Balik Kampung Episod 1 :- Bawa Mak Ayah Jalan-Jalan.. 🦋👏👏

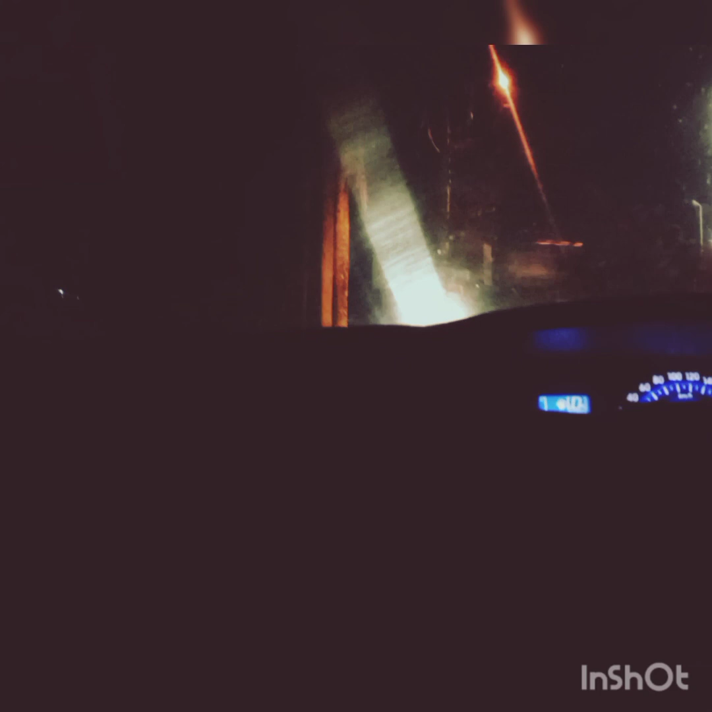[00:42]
Alhamdulillah dah siap dah kemasa barang. Malam tu lepas isyak kami pun bergerak bertolak balik kampung Eh cepat-cepat baca doa. Selamat datang.
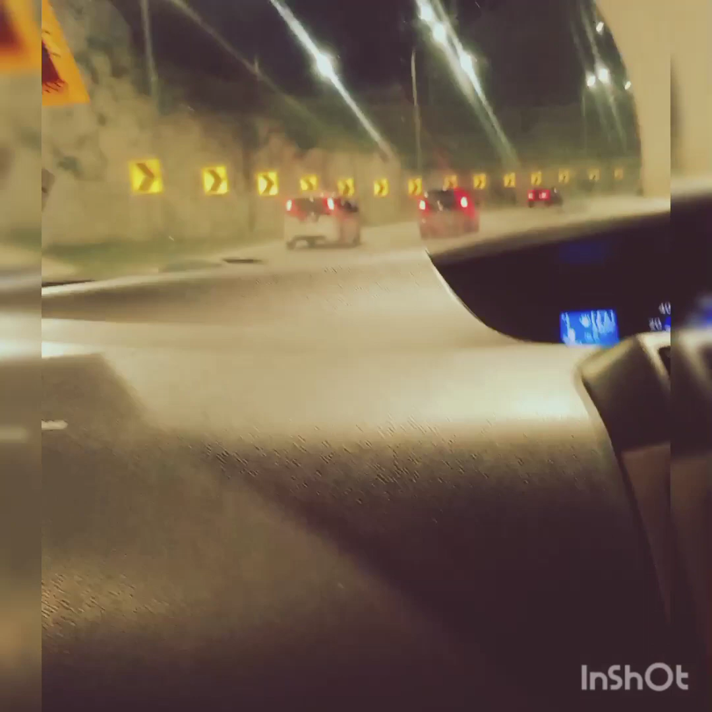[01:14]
Alhamdulillah perjalanan pulang ke kampung pada malam itu sangat lancar. Jalan pun memang tak jam. dan syukur sangat cuaca pun baik-baik je.
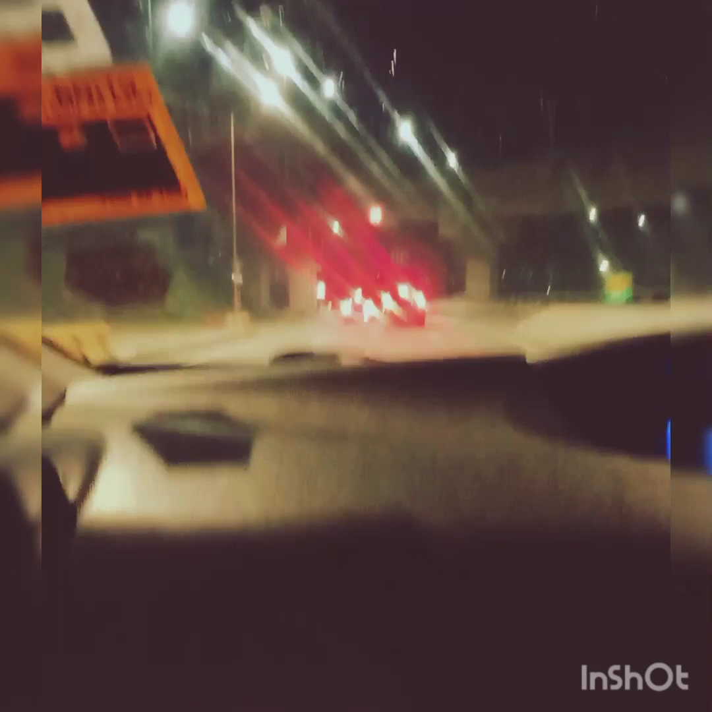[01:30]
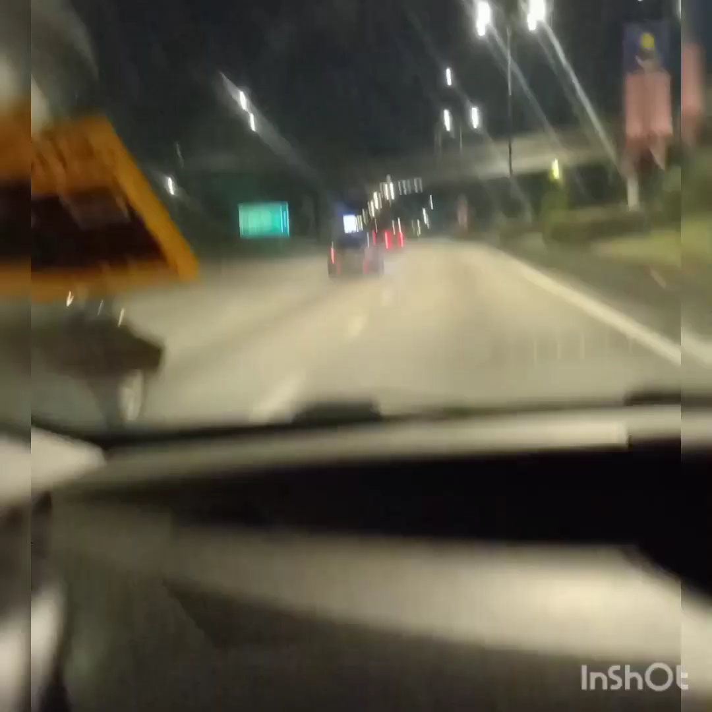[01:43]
Tengok jalannya memang tak jam kan. Alhamdulillah suami yang memandu pada malam tu pun memang tak mengantuk. Jadi perjalanan pun rasa smooth je. Itu yang syukur sangat tu.